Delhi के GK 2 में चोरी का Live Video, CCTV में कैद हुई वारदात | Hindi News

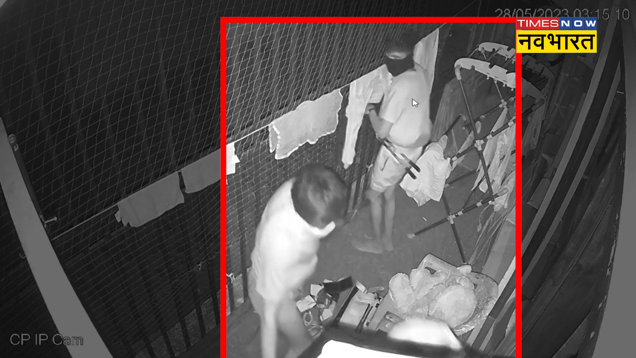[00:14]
हैं इस दौरान बकाईदा एक चोर चौकलेट खाता है लगभग आदे घंटे से जादा समय तक ये तीनों चोर इस घर में साड़े तीन लाग से जादा की चोरी की वारदात को अन्जाम देते हैं और फिर आराम से रफू
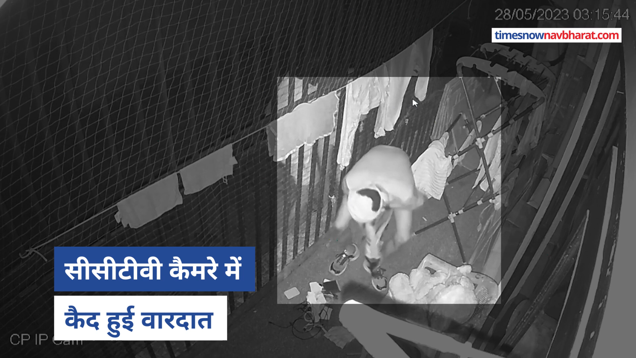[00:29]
चकर हो जाते हैं खास बात ये है कि ये सारी वारदात सीसी टीवी कैमरे में दर्ज हो जाती हैं
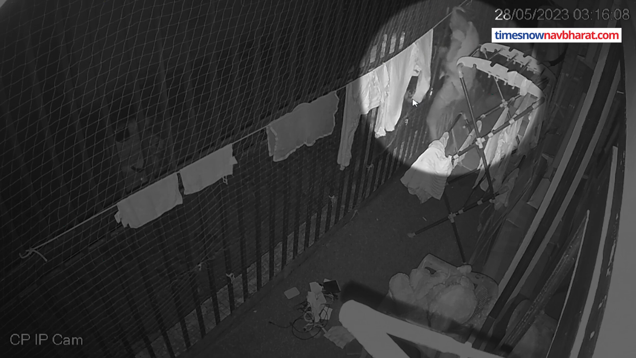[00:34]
28 माई की रात को लगभग ठाई बज़े थे GK2 के इस घर की साइड बालकनी की सीसी टीवी कैमरे में थोड़ी हलचल दिखाई देती है
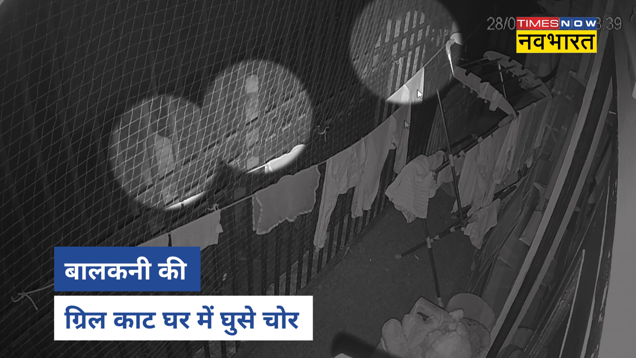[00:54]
तीन नकाब पोस्चोर पहले घर की बालकनी में लगे लोहे की ग्रिल को काटते हैं आप देख सकते हैं कि चोरों के पास बकाईदा कटर है जिससे वो
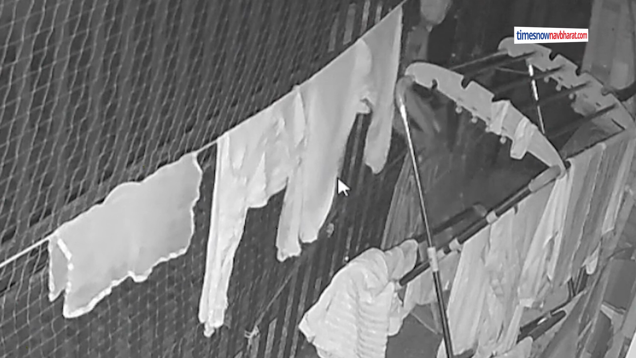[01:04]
लोहे की ग्रिल काट रहे हैं उसके बाद एक एक करके तीनों चोर बालकनी में दाखिल होते हैं
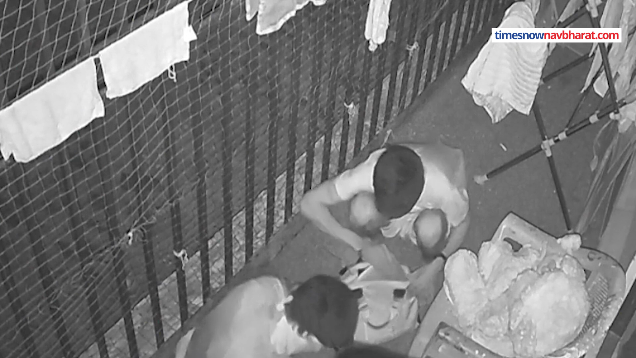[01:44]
आप देख सकते हैं किस तरह से लैपटॉप और आईपैड को चोर देखते हैं और बैक से निकाल कर बाहर रखतेते हैं। जब दो चोर घर के अंदर से चीजें बाहर लाकर बालकनी में रख रहे थे।
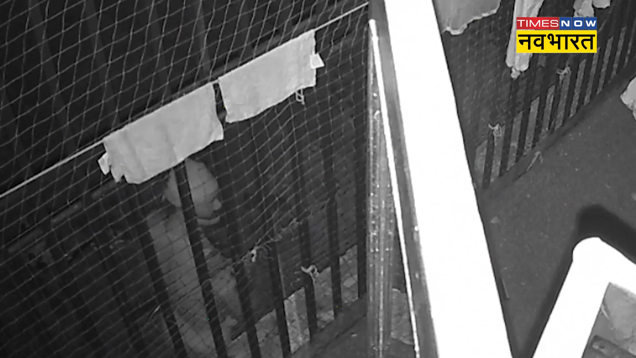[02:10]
उस दौरान तीसरा चोर बालकनी के बाहर निग्रानी कर रहा होता है।
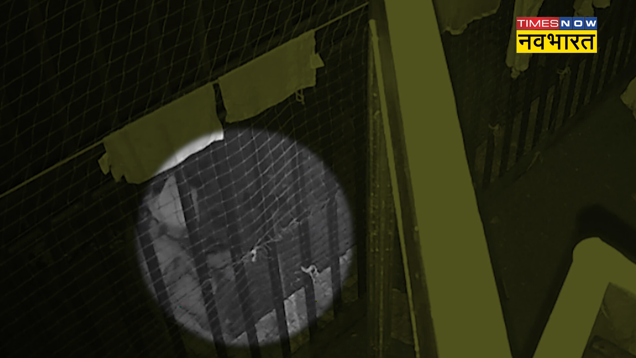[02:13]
इस दौरान इस चोर को देखिए जो बकाइदा चौकलेट का रेपर फारता है और मजे से चौकलेट खाने लगता है।
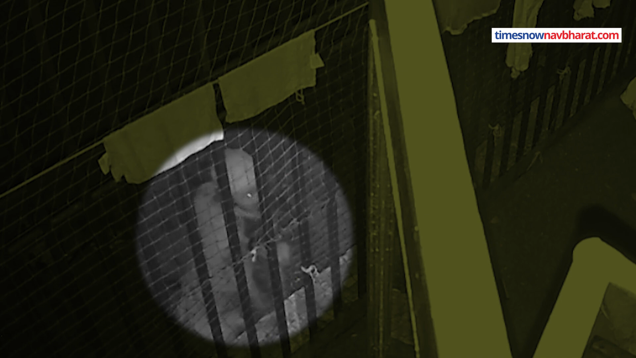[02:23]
इस दौरान उसकी शकल भी साफ दिखाई देती है।
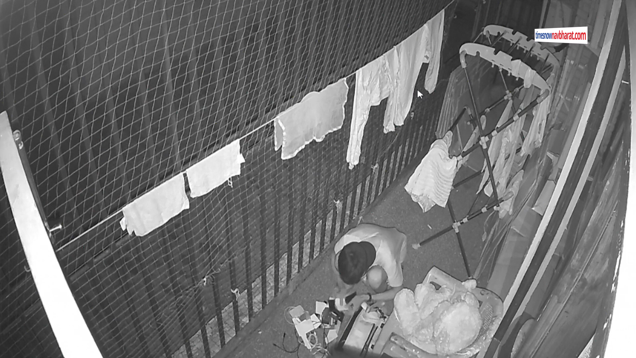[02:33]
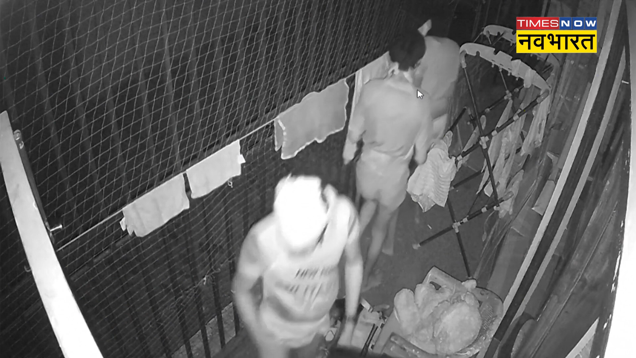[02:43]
तक चोर घर में मौजूद रहते हैं। इस दौरान ना तो कोई सिक्रोटी गाड आता है ना ही पुलिस। चोरी की घटना को अंजाम देने के बाद तीनों चोर